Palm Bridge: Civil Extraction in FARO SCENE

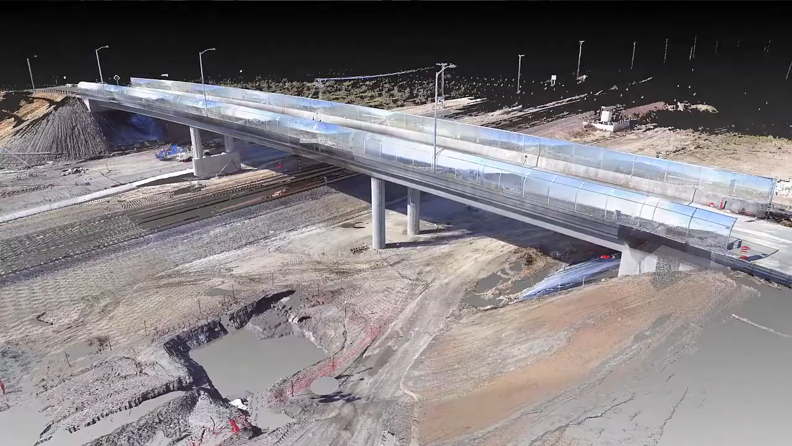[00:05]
So we used a Focus 3D X330 to capture this bridge in its as-built condition just before completion.
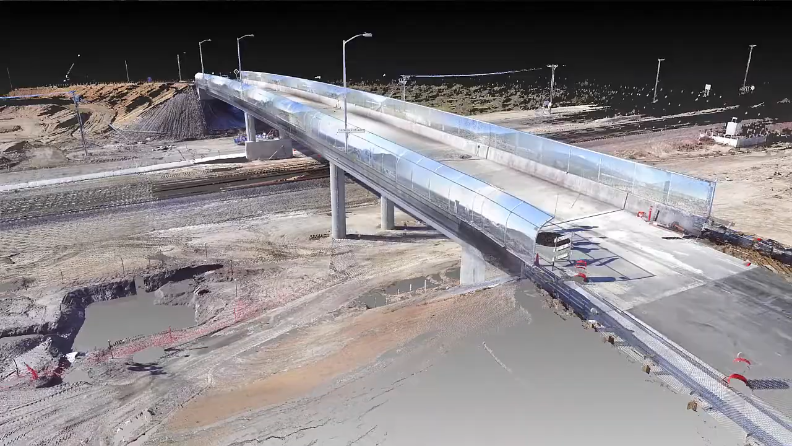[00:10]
We did about 20 scans in roughly three hours and
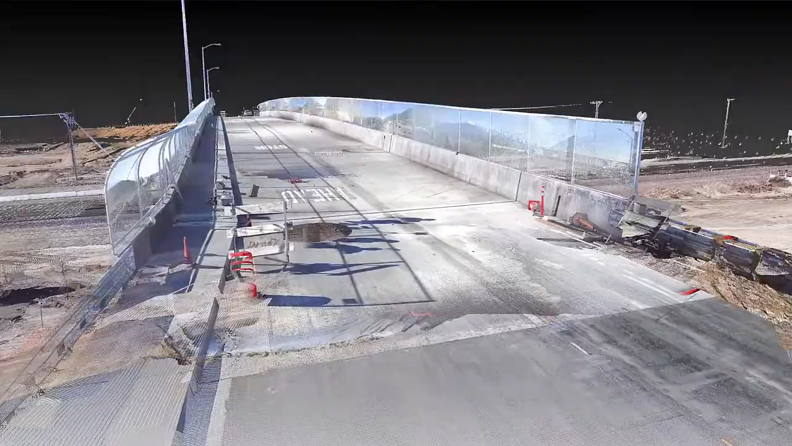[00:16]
registered the data to within about two to three millimeters in another hour.
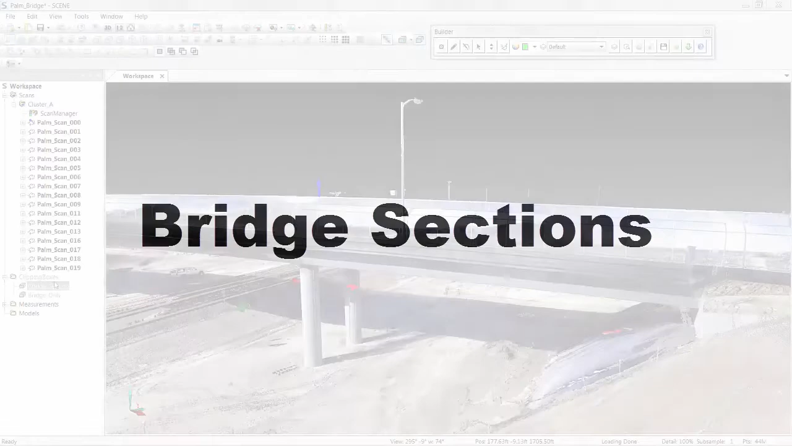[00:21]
So some of the things we can do with this data, of course, starting with bridge sections.
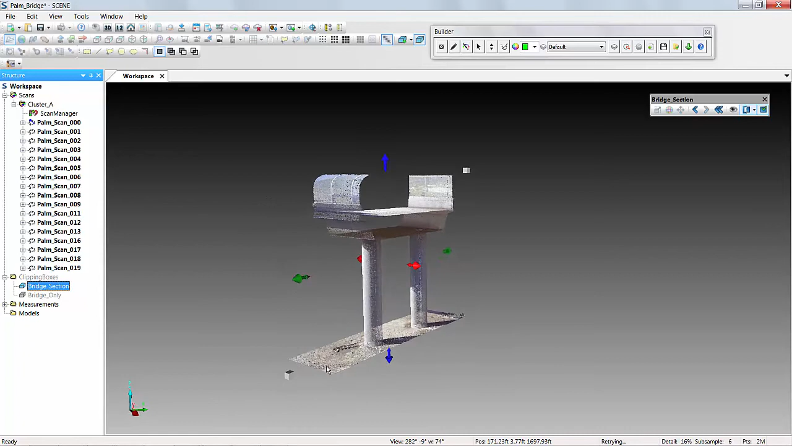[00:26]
So real fast and easy way to get a great cross-section of the bridge.
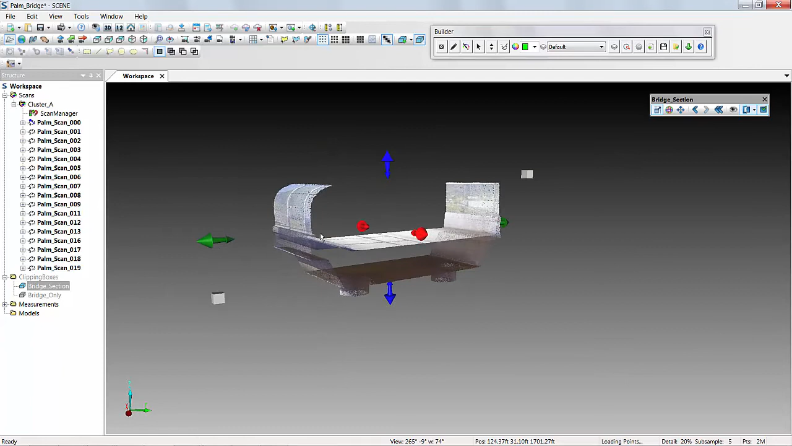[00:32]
We can use a clipping box here to hide some of the data that we don't need and isolate,
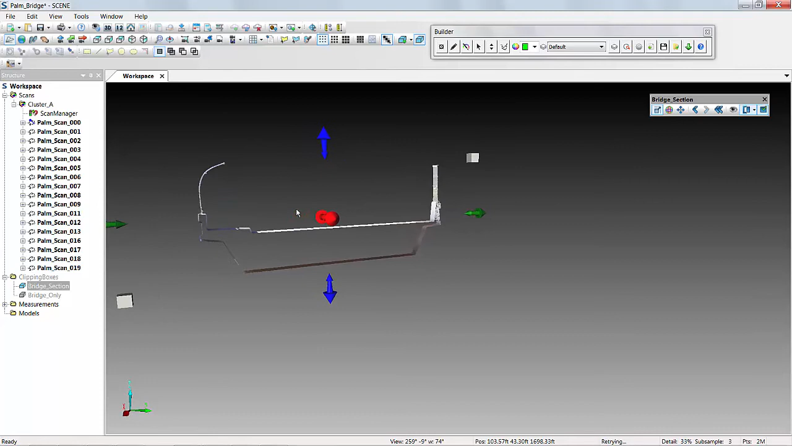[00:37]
whether for modeling or just as-built purposes, a very thin cross-section of that bridge. We're also able to determine rail clearances.
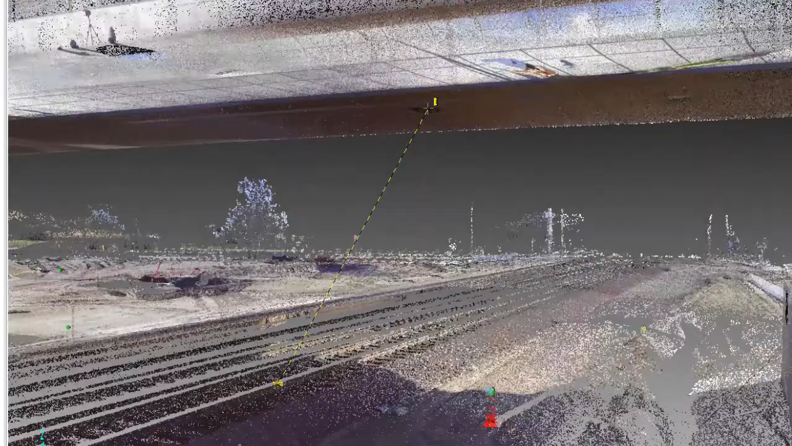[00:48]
So picking a point on the top of our rail and establishing a surface at the bottom of our actual bridge,
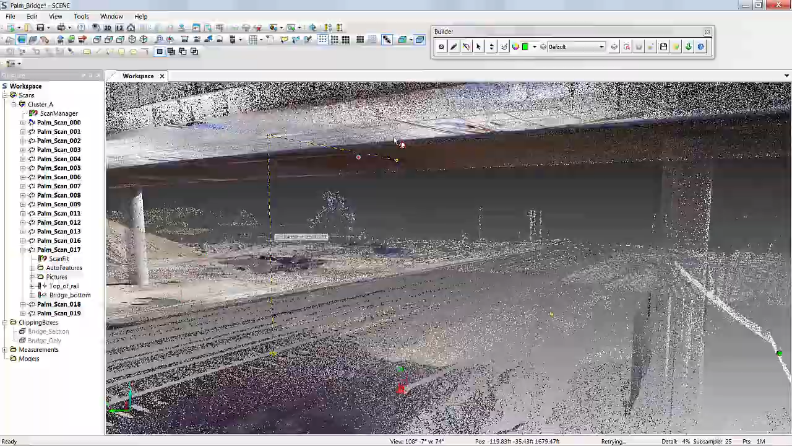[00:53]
we can get a perpendicular distance from the top of the rail to the bridge. Surfaces.